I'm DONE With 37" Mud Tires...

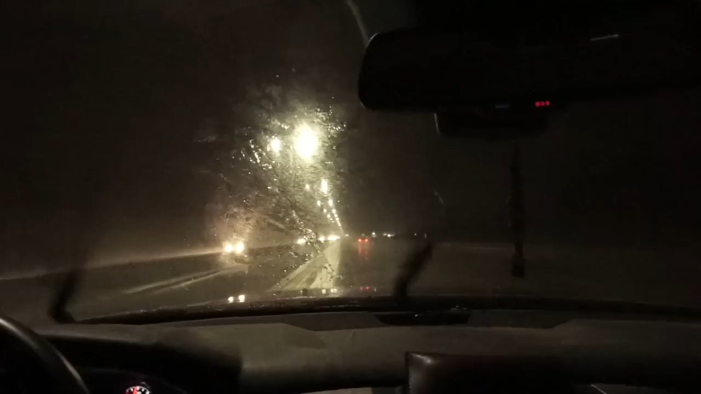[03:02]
clip really bad drive home on the chicago area driving home and it's pouring hard and the wind is like 50 miles an hour or more it's blowing the truck all around i'll show you guys that uh be careful when you're driving a big truck in the uh wind and especially with the rain